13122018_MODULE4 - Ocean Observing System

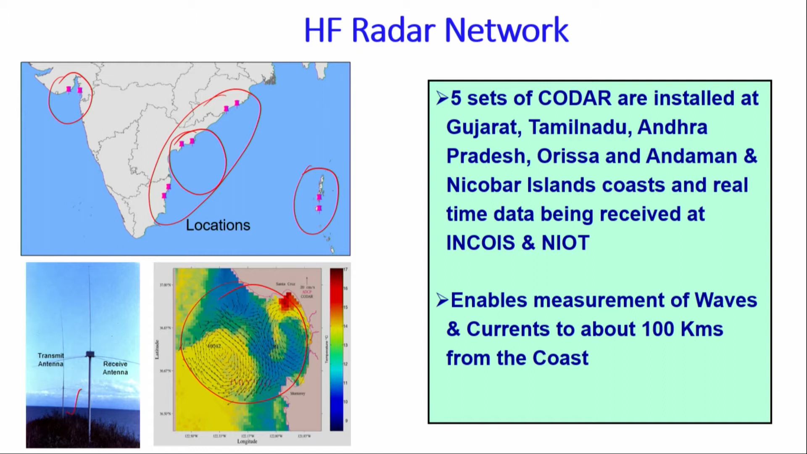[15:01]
Suppose we have a rough sea you can go up to 150 to 200 kilometers but the sea is very calm then it will be the probing or the observation length will be area will be reduced accordingly.